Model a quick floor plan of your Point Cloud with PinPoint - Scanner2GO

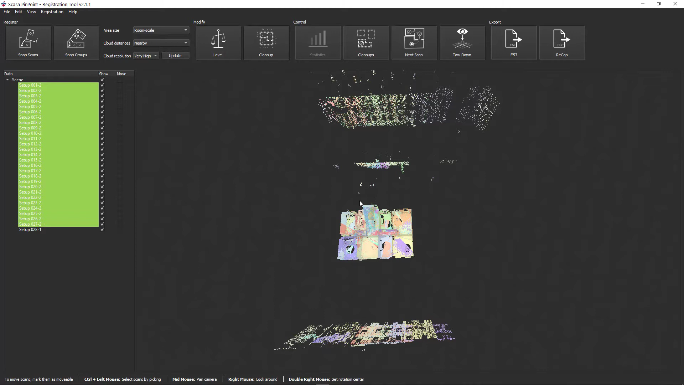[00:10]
Since it is only about the floor plan, it was only recorded in grayscale. The lowest level of resolution was used.
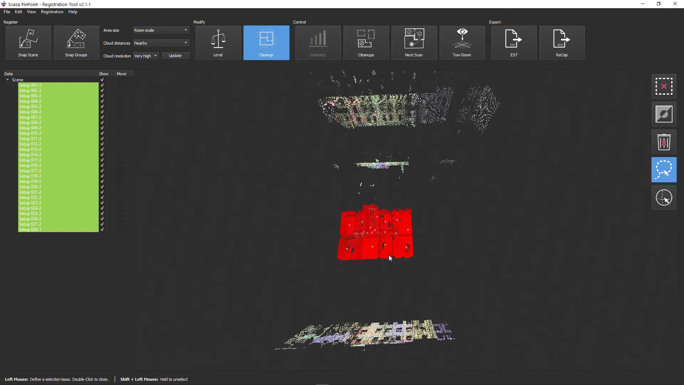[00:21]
All 28 scans were cleaned up in the pinpoint registration tool in order to remove the disturbance points in the outside area.
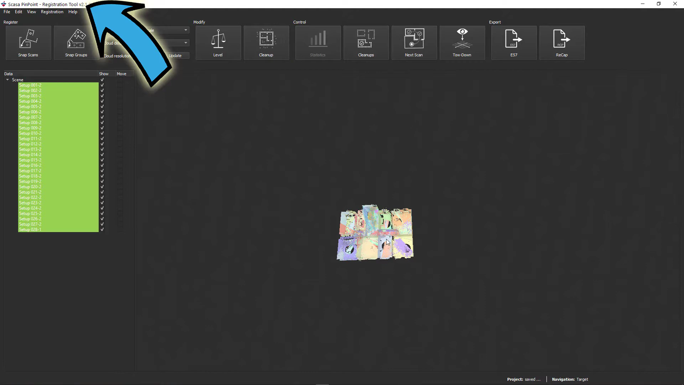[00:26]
Of course, in addition to the prior registration in the Cyclone Field app,
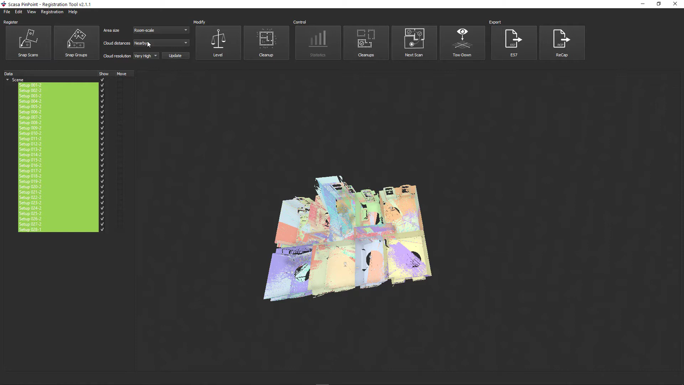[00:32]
a cloud-to-cloud adjustment was also made in Pinpoint.
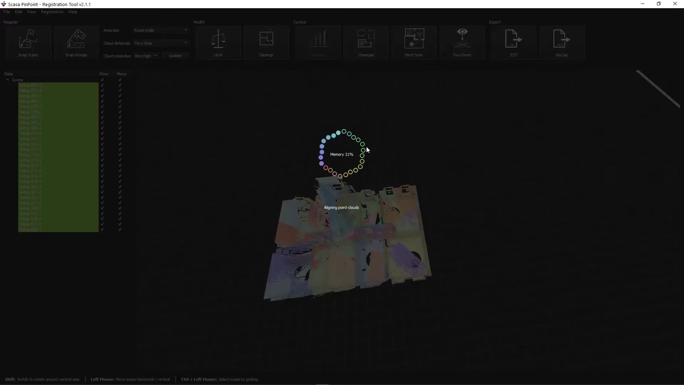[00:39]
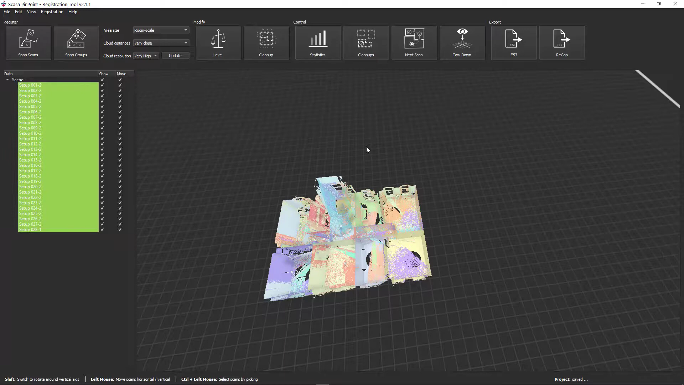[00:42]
Import, cleanup and registration only took about 10 minutes. But now we come to the floor plan modeling.
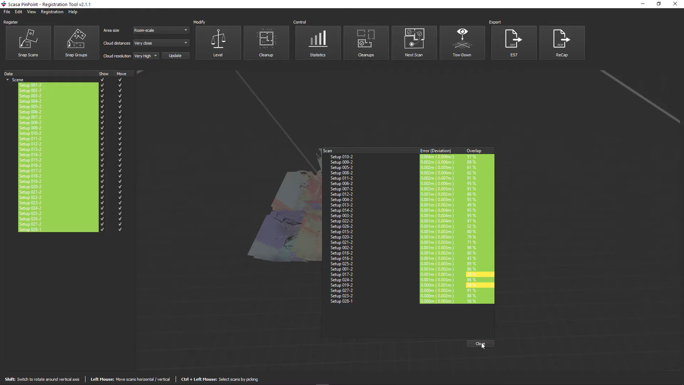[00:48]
First, let's turn the apartment so that we get a good overview.
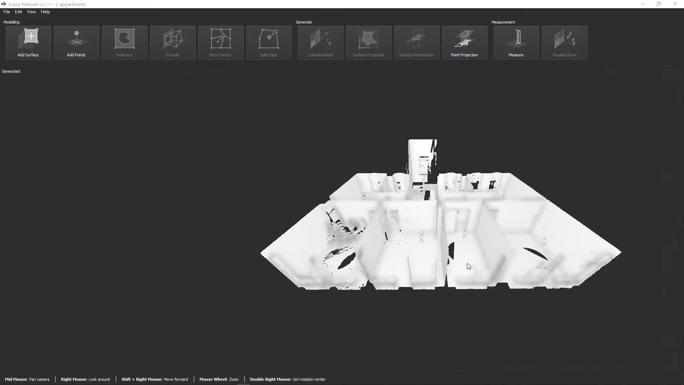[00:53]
Put a new rotation point in the center of the apartments.
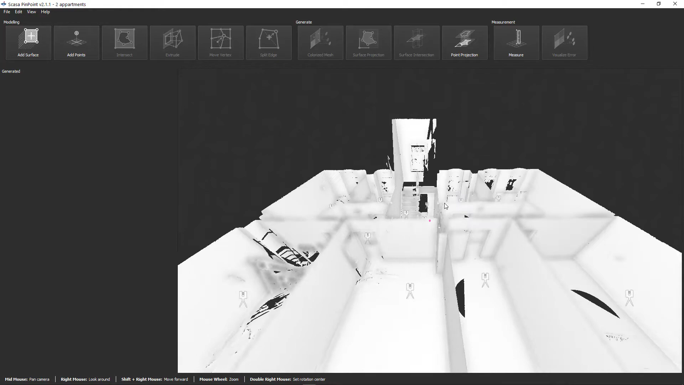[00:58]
To do this, do a right-double-click near the stairwell.
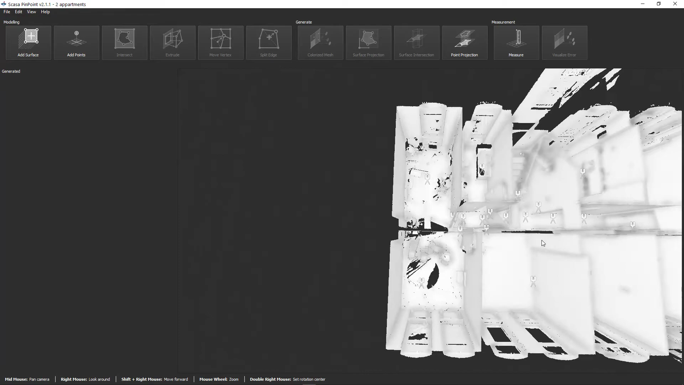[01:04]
With the middle mouse button you can move your model to the desired position.
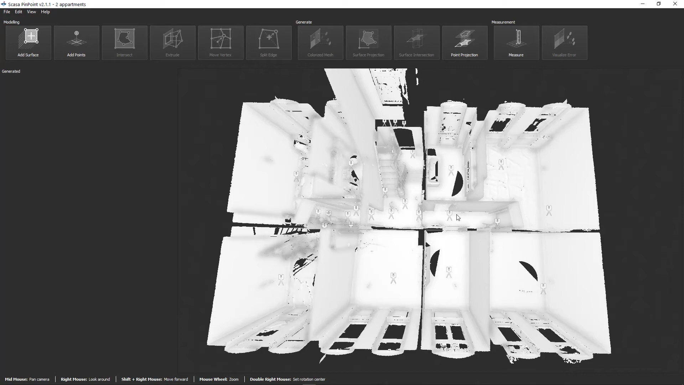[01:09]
To jump to the first room, right-double-click on the first scan position.
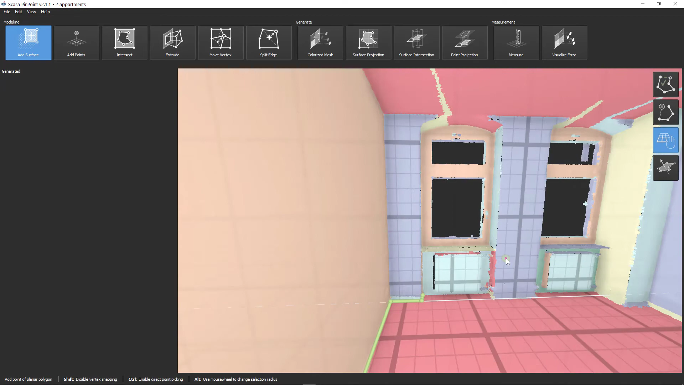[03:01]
After modeling all rooms, select the polygons and click on the Surface Projection button.
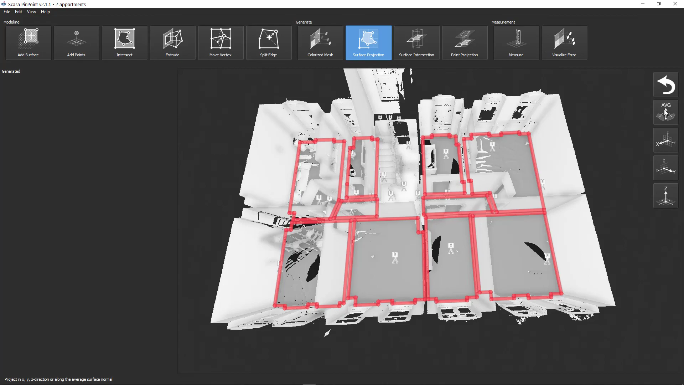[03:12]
Select a projection direction and save your modeled floor plan. That brings us to the end of this tutorial.